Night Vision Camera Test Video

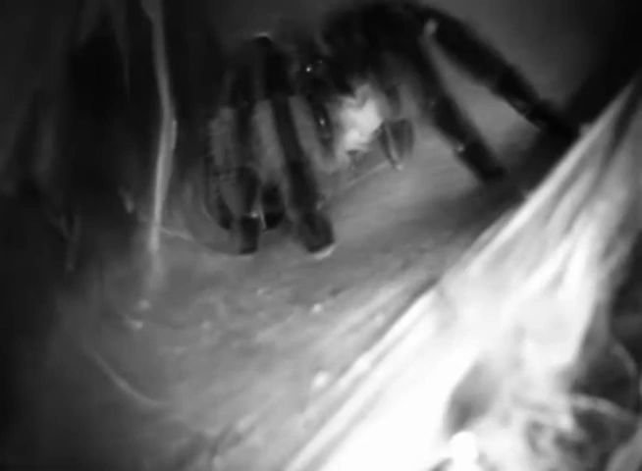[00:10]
just testing out my new infrared camera, or night vision. This is my Avicalaria Versicolor. I just had her a rather large crickle, she
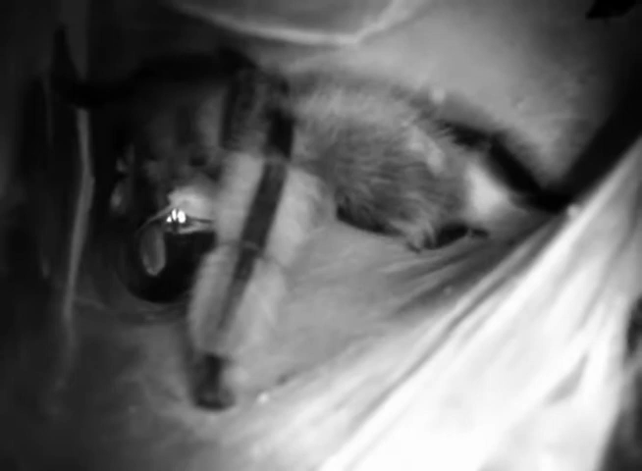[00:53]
She looks completely different under night vision,
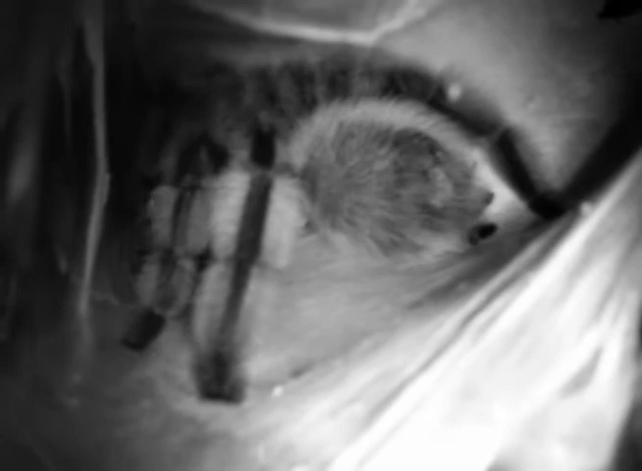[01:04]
so she looks a lot fuzzier, picks out all the white on the hairs, ah there's the webbler,
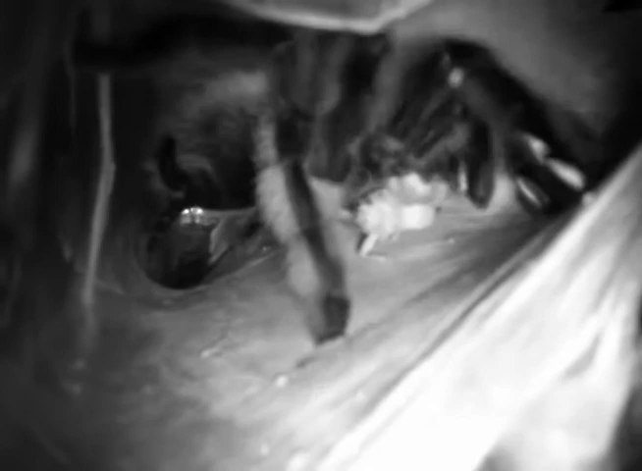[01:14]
it's a great picture, and her eyes,
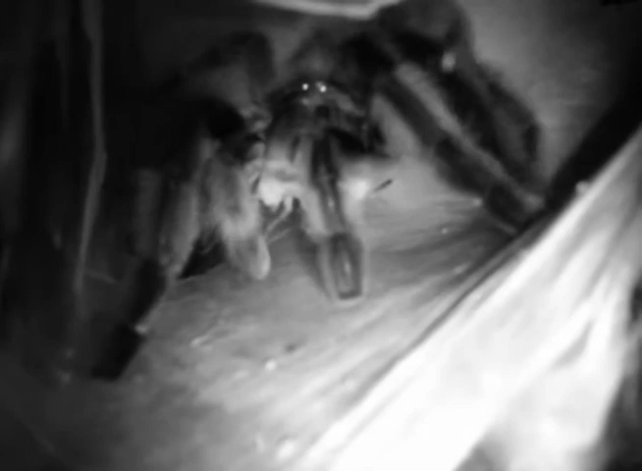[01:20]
obviously she has more than two, but it's the two down, larger eyes.
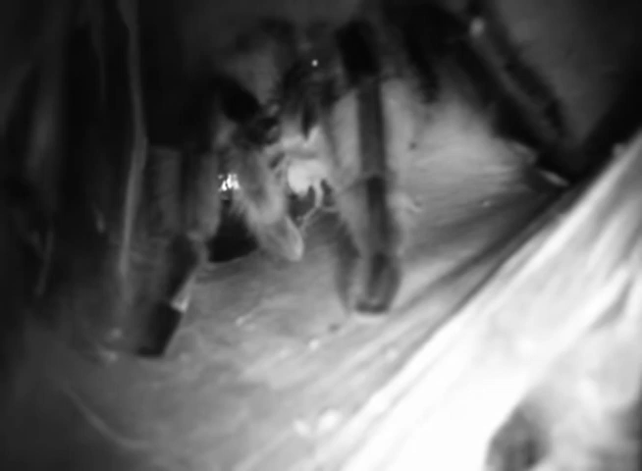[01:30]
So you get to see, but
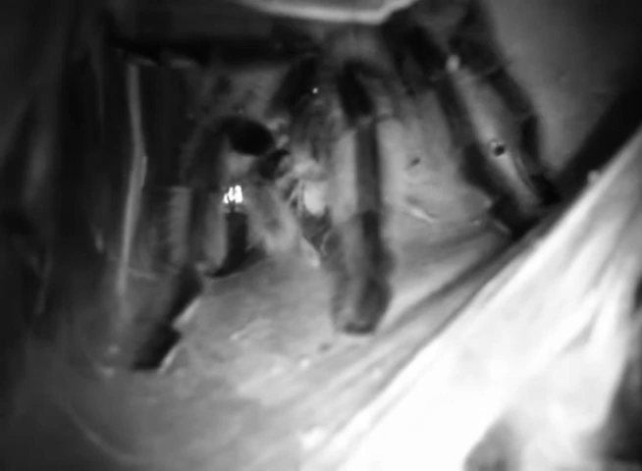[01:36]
I can just,
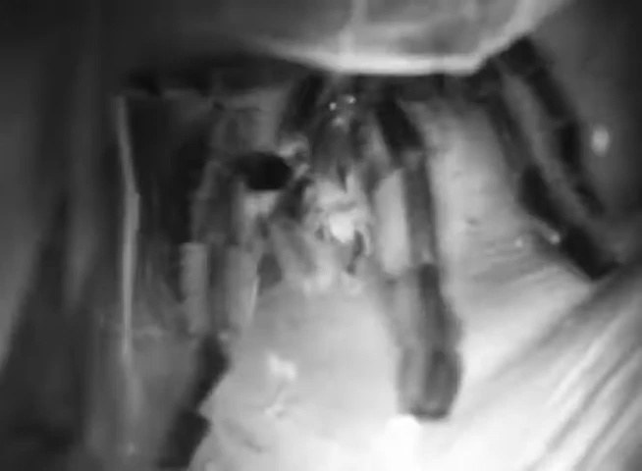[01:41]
this is the, this is on macro,
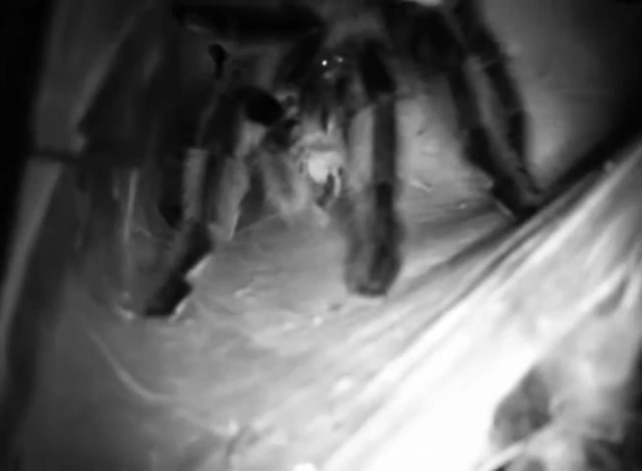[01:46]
and this is the best close-up I can get, really. Oh, that cricket's still alive, oh god.
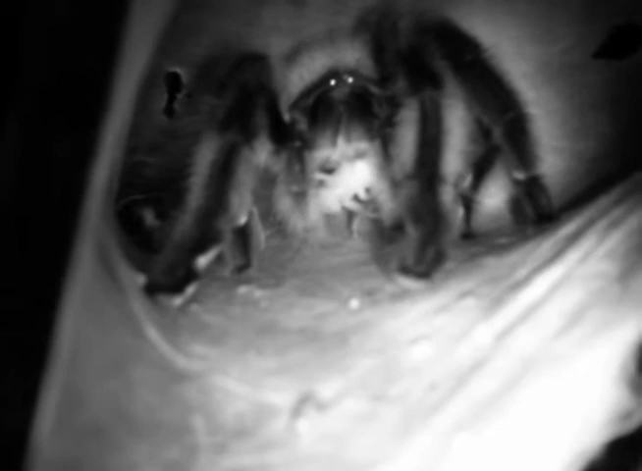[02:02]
I feel another web spin coming round, yep.
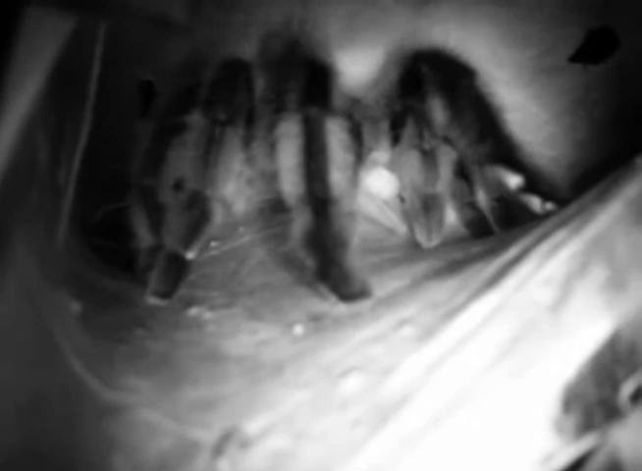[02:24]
It's so good, this camera though.
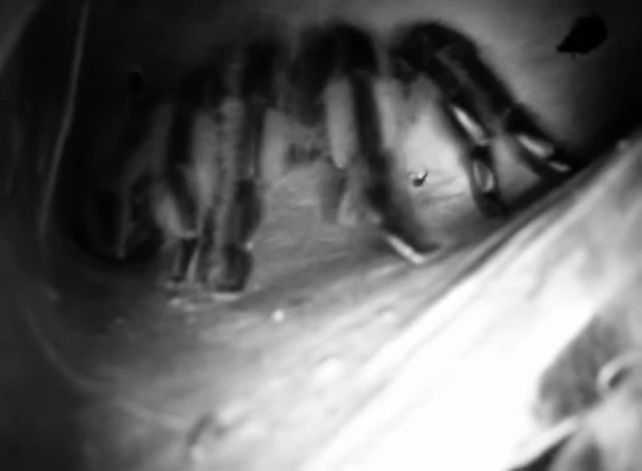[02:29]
You get to watch them in the night time,
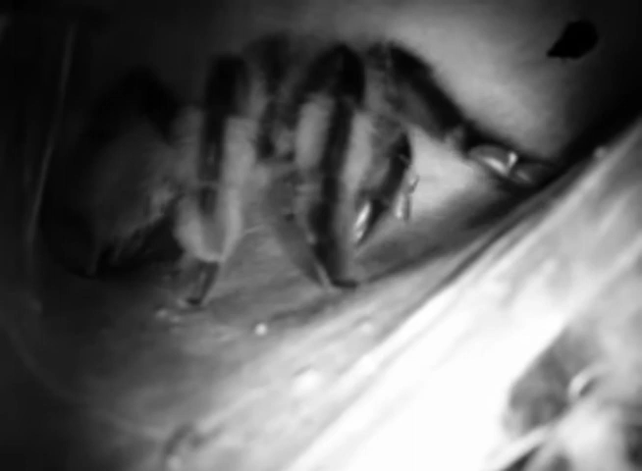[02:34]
and completely not bothered by the black light.
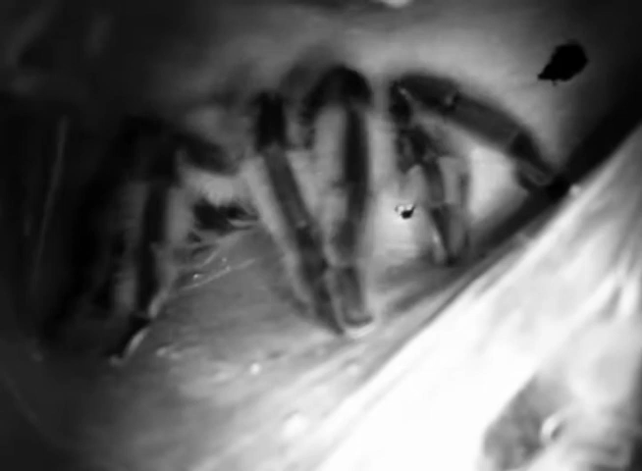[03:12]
There she does, making sure she skews her prey, I think.
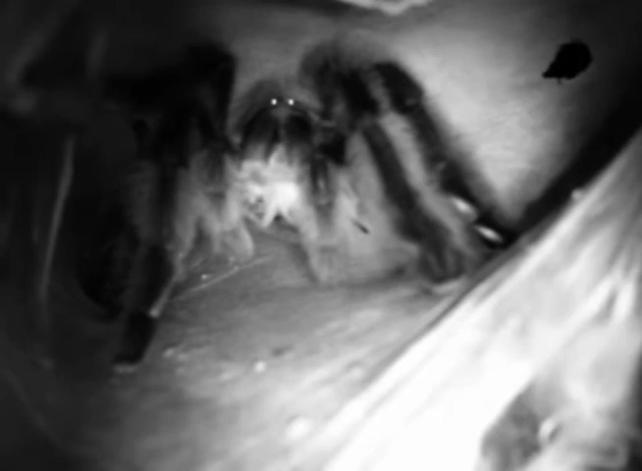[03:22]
There she goes in here. Let's see who else is out, let's look at my PM in here.
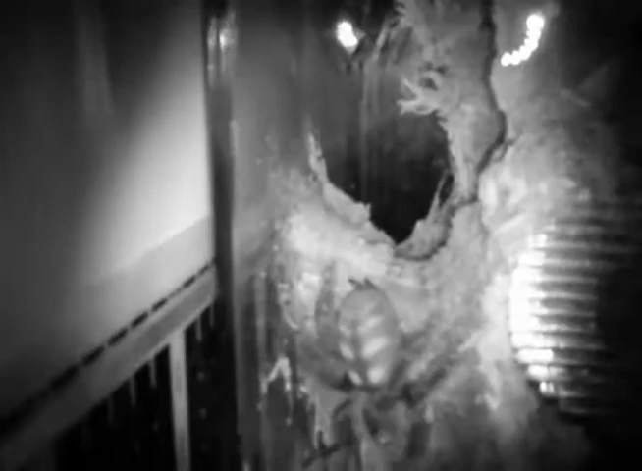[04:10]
And, judging by the size of her abdomen, she's, she's going to pre-malt.